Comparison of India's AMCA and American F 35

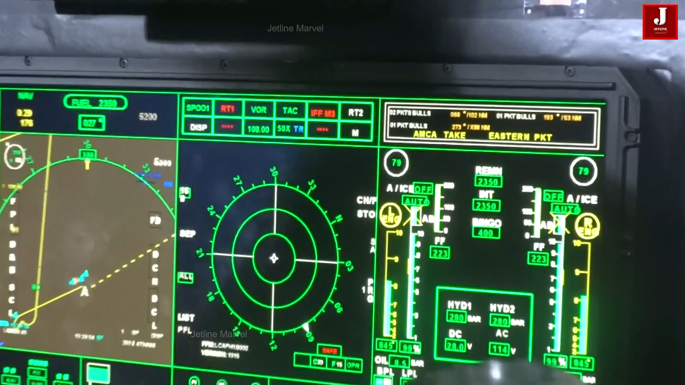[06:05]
Onboard the AMCA, distributed passive sensors with AI-assisted multi-sensor data fusion are anticipated.